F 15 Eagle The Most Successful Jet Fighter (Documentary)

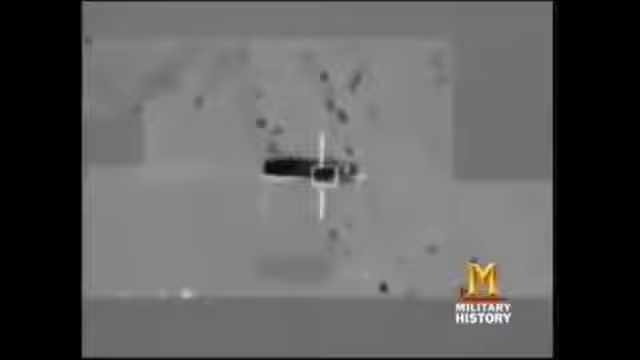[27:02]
was attack his weapons of mass destruction programs, nuclear, biological,
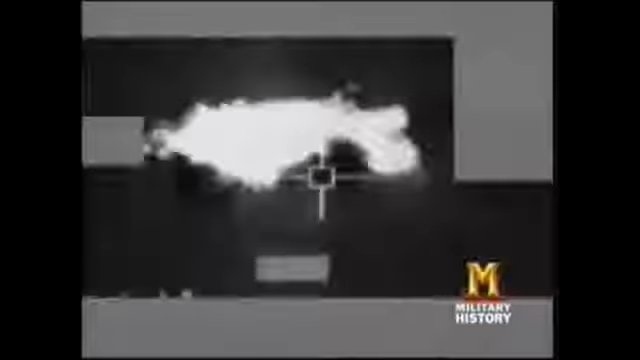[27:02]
chemical, and the Scud systems that could deliver them.
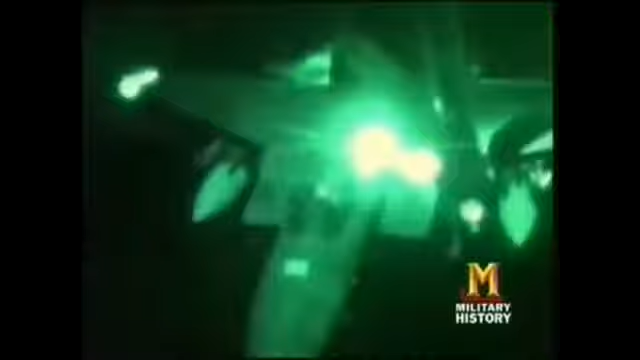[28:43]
One of the scariest things was just every feeling it was very dark, moonless night, and there were a couple people I had close calls with,
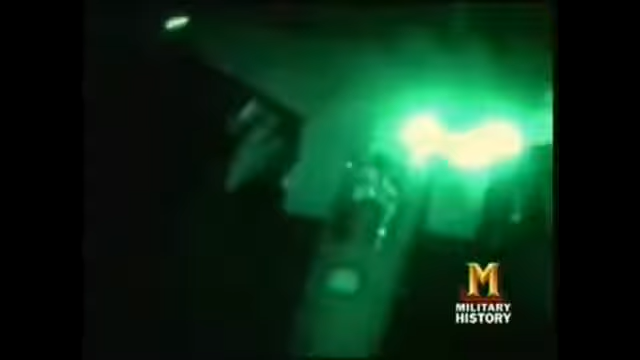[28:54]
just potential mid-airs with the tanker and each other as we're doing this. Careful flying saves the mission from near disaster.
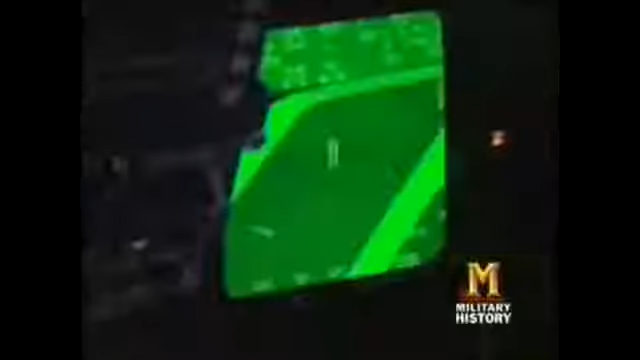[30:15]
our forward infrared scope, you can actually see a tail with a missile on it. That our designation is on, we drop our bombs and come off target.
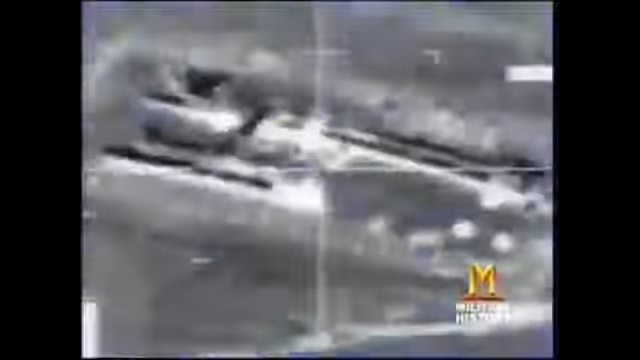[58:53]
A powerful radar means that air-to-air missiles will be more effective than ever before. If the system works in the heat of battle, it will be the key to the F-15's air supremacy.